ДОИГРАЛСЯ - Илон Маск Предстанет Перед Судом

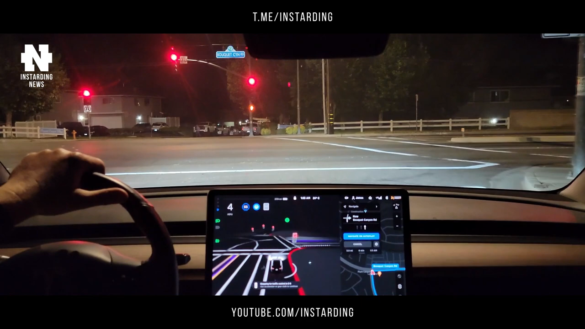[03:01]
делающих систему автономного вождения более надежной, а также имеет несколько любопытных функций. Среди них можно выделить визуализации, которые предполагают дополнительную информацию об окружающей среде и позволяют лучше понять, что видит автомобиль в процессе движения. Несмотря на название Full Self-Driving, система не является полностью автономной и предназначена для помощи водителю, например, при смене полосы движения или на поворотах.